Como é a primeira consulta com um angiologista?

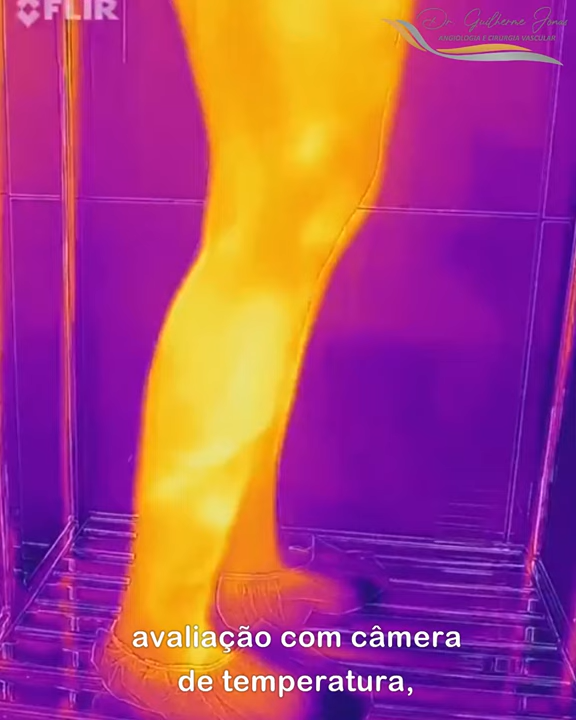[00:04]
avaliação com câmera de temperatura, realidade aumentada e até ultrassom do Black Scan.